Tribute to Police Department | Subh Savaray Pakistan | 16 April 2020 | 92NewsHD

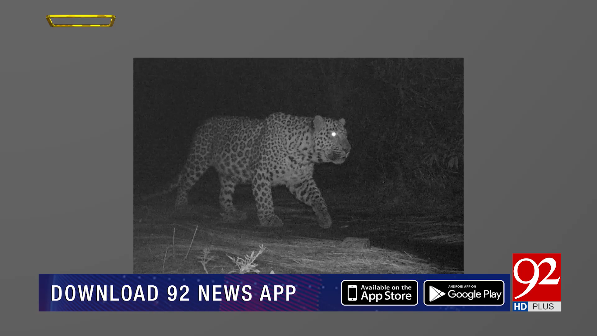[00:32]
اگر جنگلی جانور بھی ہیں اور ان وائرل ہونے والی تصویروں نے شہریوں کو شدید وحشت میں ڈال دیا ہے خوف میں مبتلا کر دیا ہے کہ اگر وہ رات کو گھروں سے باہر نکلے تو ان کے لیے یہ تو سب سے بڑا خطرہ ہو سکتا ہے تو کیا صورتحال یہ چیتے کہاں سے آئے ہیں یہ جو لیپرڈز ہیں یہ جو تیندوے ہیں یہ کہاں سے آئے ہیں جنگلی جانور اس پر بات کرتے ہیں ہمارے ساتھ ہمارے نمائندے بلال آفریدی موجود ہیں تو بلال بتائیے